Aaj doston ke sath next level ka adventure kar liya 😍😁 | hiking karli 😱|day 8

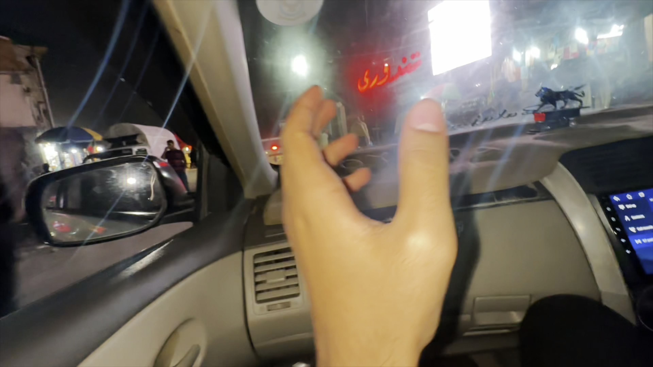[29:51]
एक छोटा सा बाजार है, हमने सोचा थोड़ा घूमेंगे, लेकिन है छोटा सा बाजार, तो अब डायरेक्ट होटल चलते हैं, थक भी बहुत गए। भाई बाजार में रुकना है कि डायरेक्ट होटल जाना है सबको?
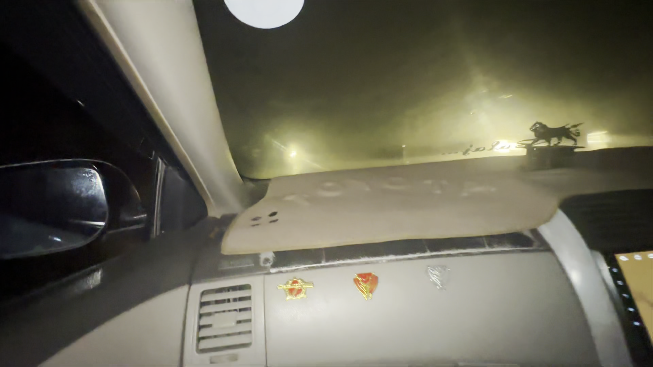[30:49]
हाँ भाई, भाई आप लोग विजिबिलिटी देख रहे हैं कितनी ख़राब हुई है।